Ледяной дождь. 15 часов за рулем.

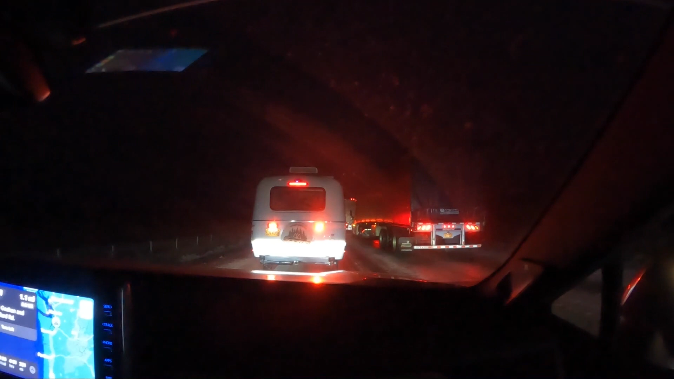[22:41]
Мы уже четыре с половиной Часа в пробке стоим Ледяной дождь Все ледяное Мы, короче, не можем Ехать нормально